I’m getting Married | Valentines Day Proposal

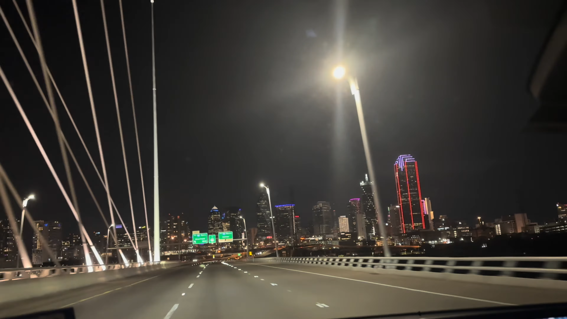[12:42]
And then it's a heart on the reunion tower. Y'all see that? Look at that. That's so beautiful.